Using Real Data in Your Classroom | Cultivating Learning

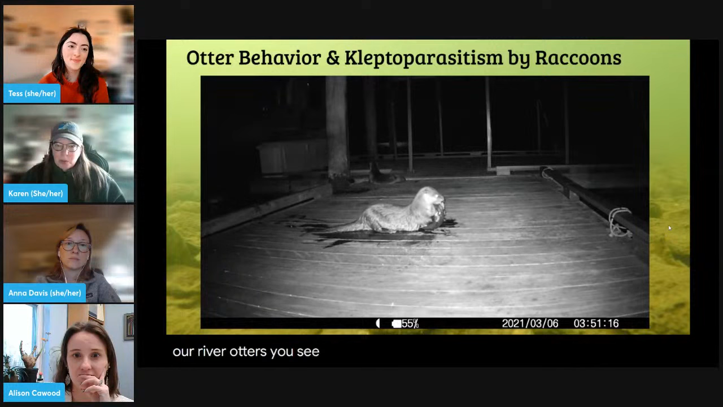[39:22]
You see the one there eating a big old fish. Watch the back. The second one totally ditches his friend.
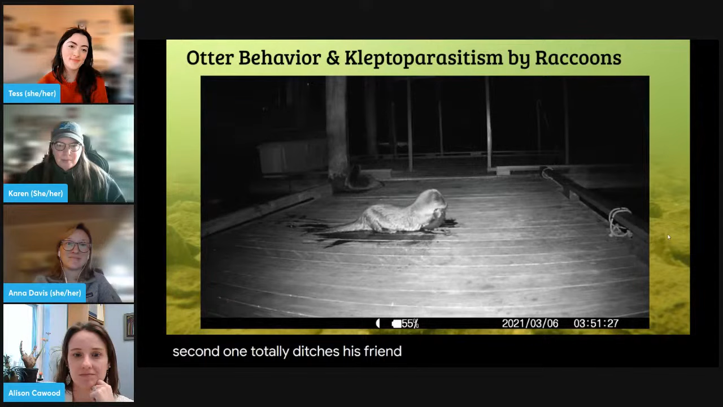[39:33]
You're going to see some eyeballs appearing here. Oh, it buffered a little bit.
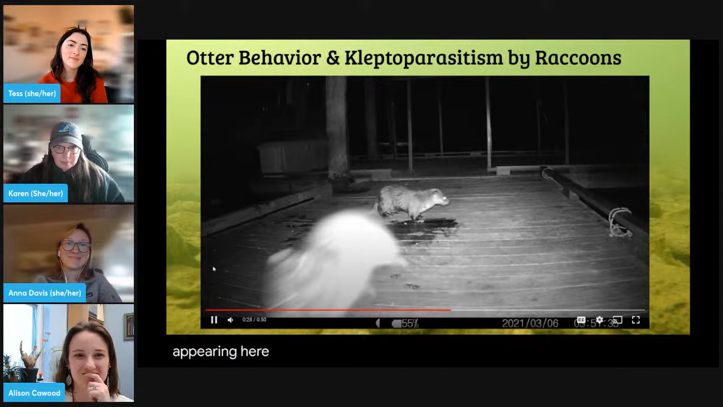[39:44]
But we'll see if we can, I'll see if I can pull it up again in a little bit maybe there, Tess. But essentially what you're seeing is the raccoon runs up,
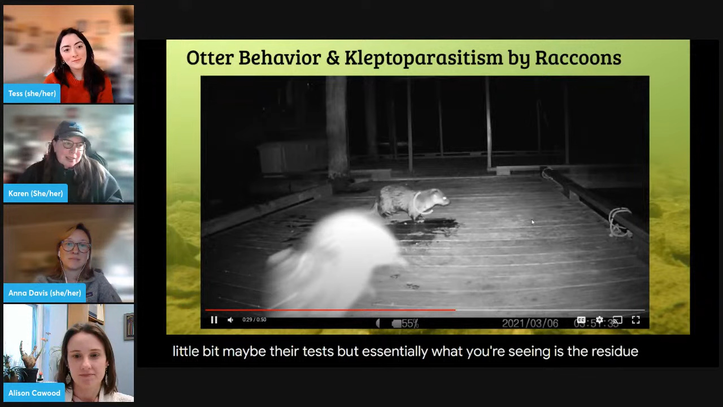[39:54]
touches the back of the otter, grabs the fish and then runs off.
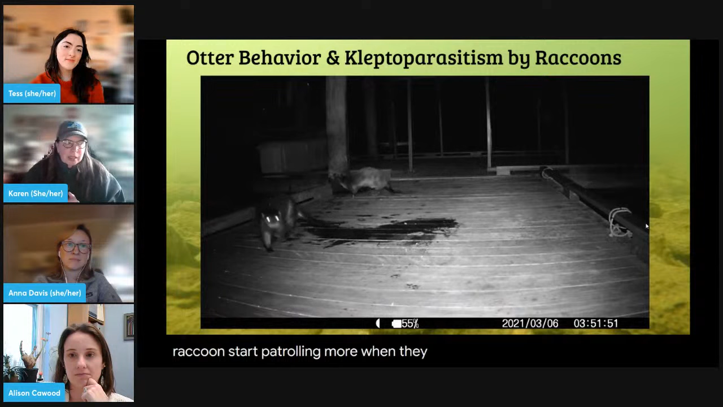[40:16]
And that poor otter looks just like completely confused about where his fish went,